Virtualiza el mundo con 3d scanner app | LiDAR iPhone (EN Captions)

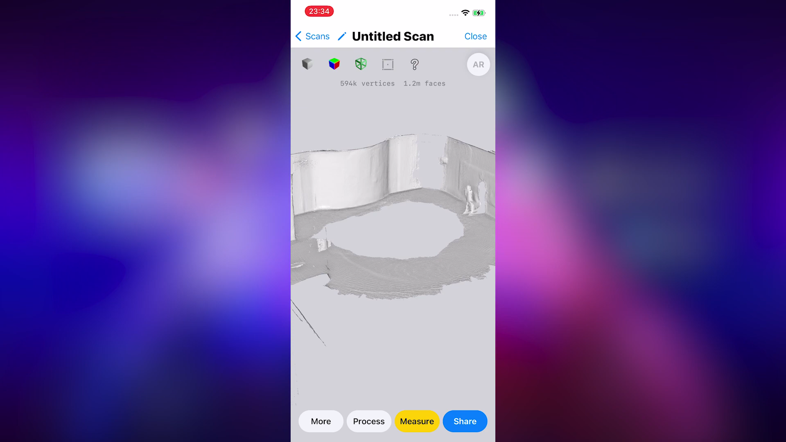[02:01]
En la opción More, veremos elementos como Edit and Crop, Rename, Duplicate y Delete.
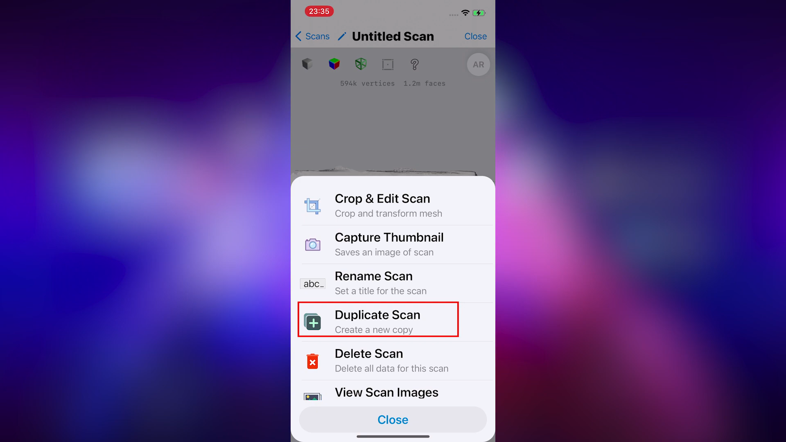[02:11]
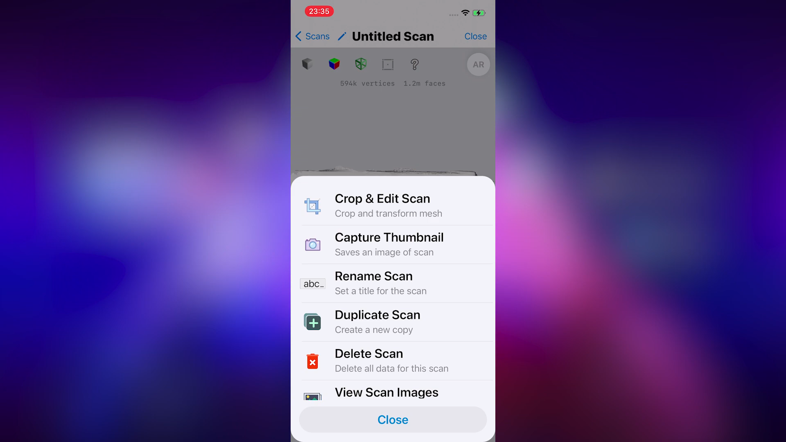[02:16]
Abajo veremos otras opciones muy interesantes, pero de eso nos encargaremos más tarde.
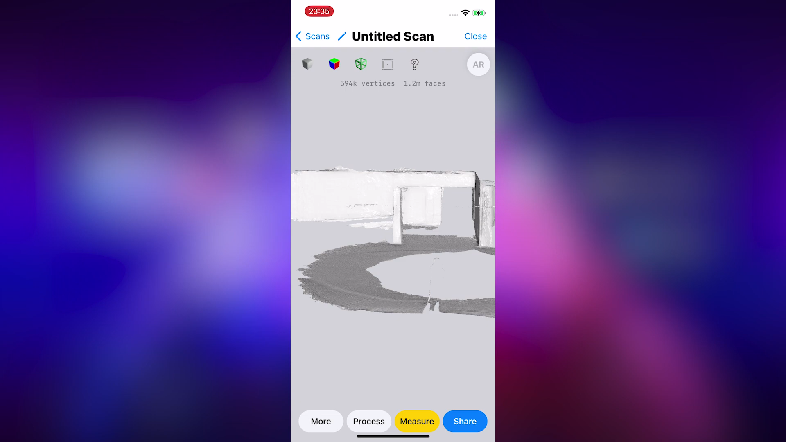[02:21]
Entramos a la otra opción llamada Process, y veremos diferentes métodos, HD, Fast y Custom.
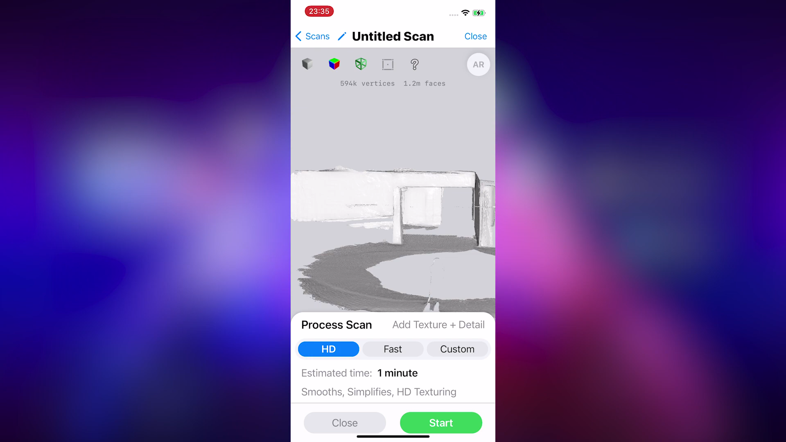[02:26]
Obviamente lo ideal es siempre trabajar en HD.
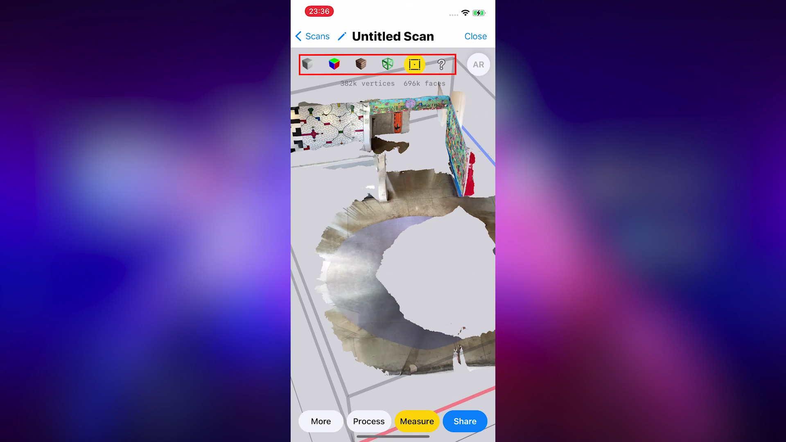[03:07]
La escena tiene aproximadamente 16 metros, y ha abarcado un gran territorio.
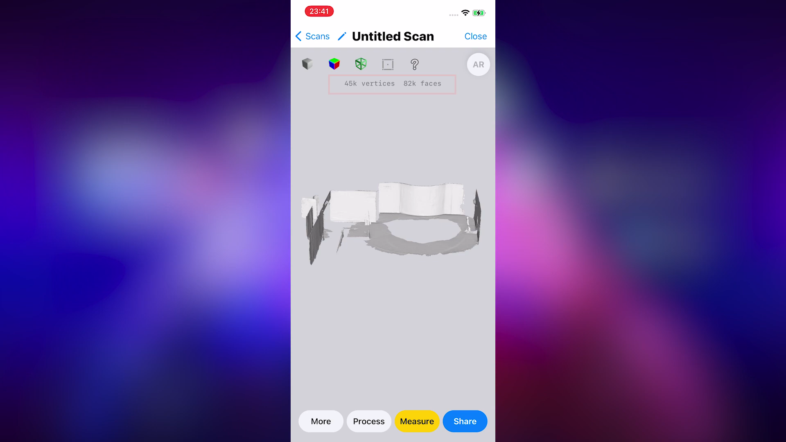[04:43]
Ahora utilizaremos Smooth y se logra mejor resultado. El tema aquí es que regresa todos los cambios que hicimos anteriormente, así que úsalo con criterio.